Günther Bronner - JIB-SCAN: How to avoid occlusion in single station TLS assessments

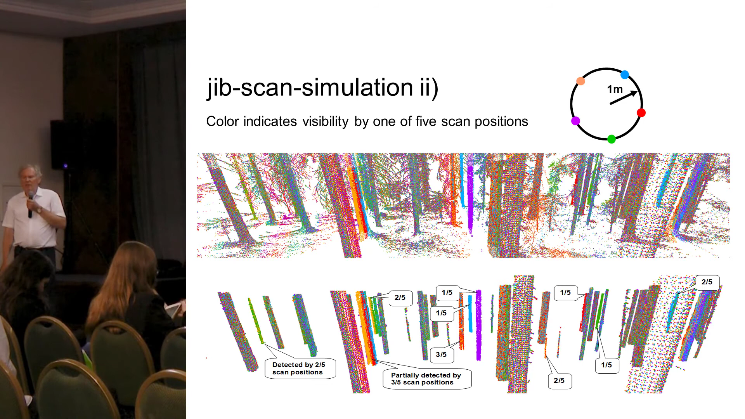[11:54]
And there is a stem with three colors but none of the three positions could cover the entire stem. So you can also see the stem. So you can also see the gain in tree detection and the base of the area and with this method.
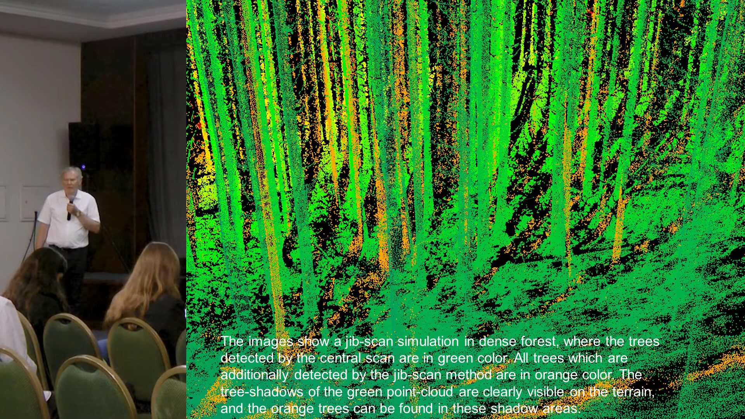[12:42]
So another image of this kind to see what it can add to a scan.
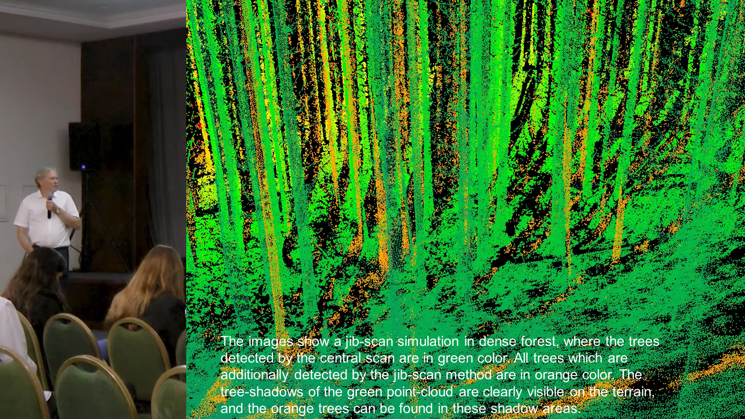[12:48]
So this cylinder fitting, you always have some noisy point clouds on the bark and in this case if you scan just from one side you will capture only half of the tree. So this is a disadvantage regarding point cloud. But we try to probably make an
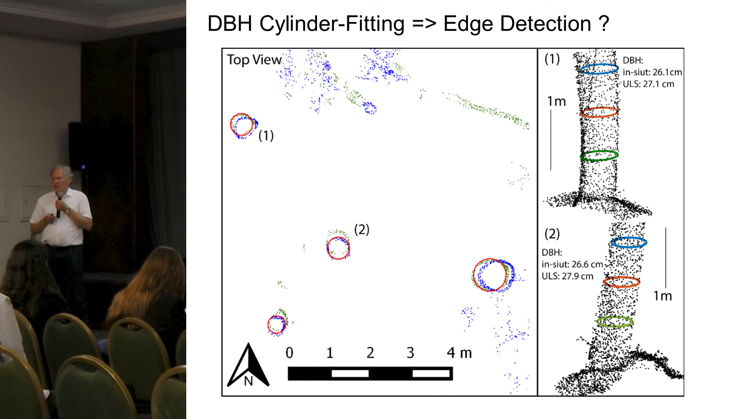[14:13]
So looking at the stems always from the same direction from a marked point could be an enhancement regarding the NL increments or the relation of the NL increments just by doing this. And of course you get terrain normal from the scanner to know where the 130 or 150 regarding which system you have for measuring is. But this could also be an enhancement because you always have noise, you have noise from the sensor,
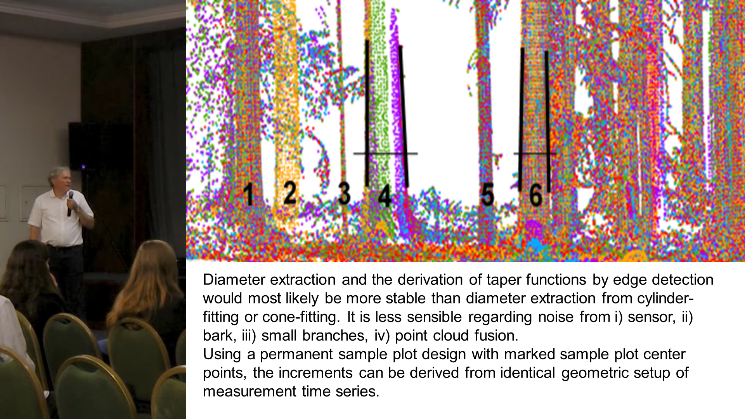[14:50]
you have noise from the fusion of the point clouds, you have noise from the bark and probably from small branches. And if you look always the same from the same position, it could be an advantage. Yeah.